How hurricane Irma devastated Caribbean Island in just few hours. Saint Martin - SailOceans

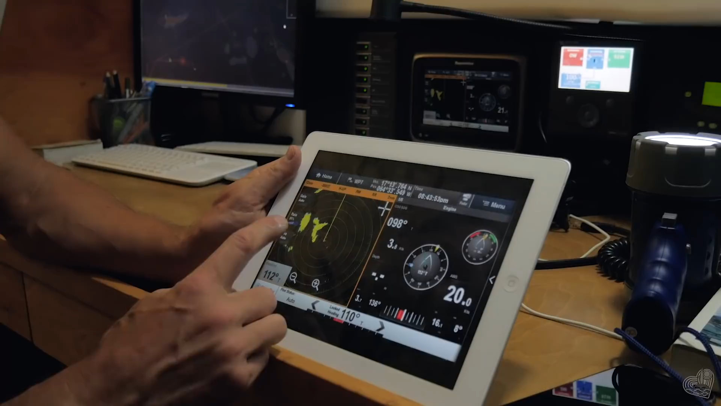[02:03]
so we're hoping that those thunderstorms are moving exactly with the wind, and they're moving almost exactly with the wind, just slightly more to the north, so we chose to go south of it, and I can't imagine sailing without the radar.
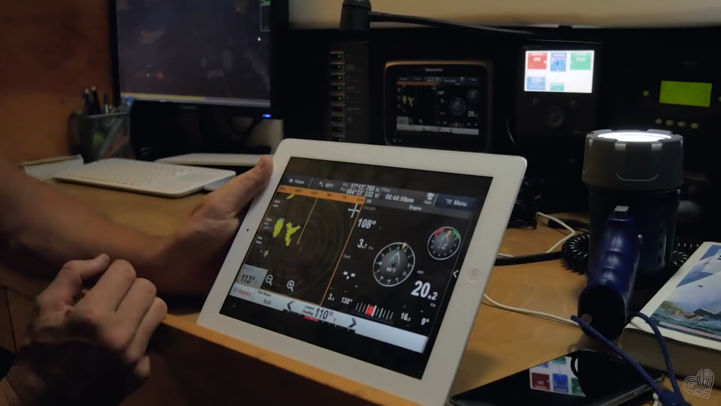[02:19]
and it's producing some thunder, so we want to stay away from it.
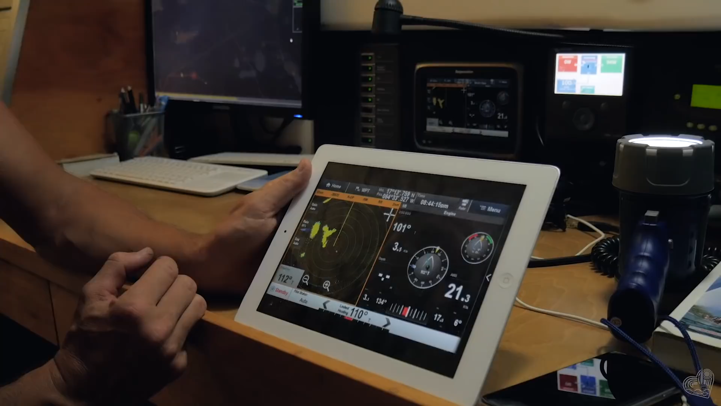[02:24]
But once we clear that, this is a 24-mile range,
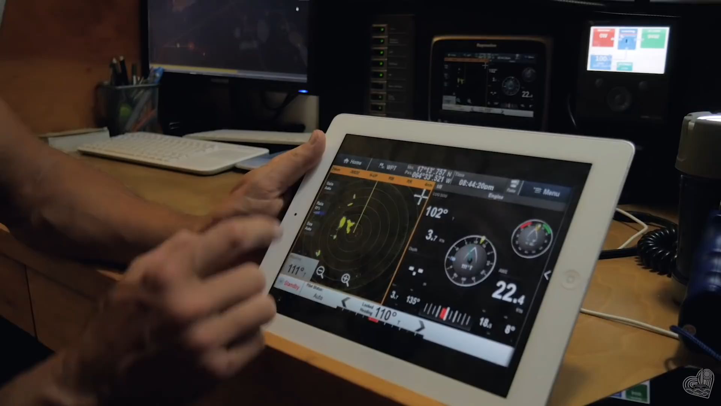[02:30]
we seem to have just two more scattered things, and hopefully we can get around and start heading north-west, northeast towards St.
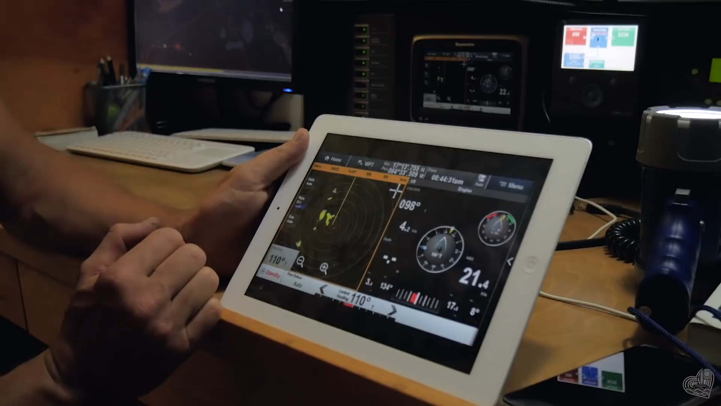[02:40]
Martin. Thunderstorms tonight are nicely evenly spaced out, 24 miles,